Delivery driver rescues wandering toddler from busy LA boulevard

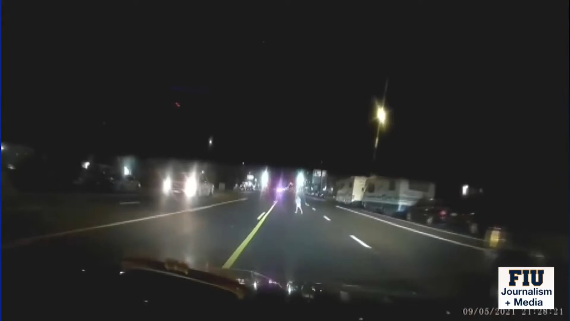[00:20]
I got out the lane. The driver don't see the boy. The boy is a little, little. As Jurzin spotted the toddler, he parked his car, sprinted towards the busy boulevard, and waved his arms to the other drivers. All this was caught on his dash camera.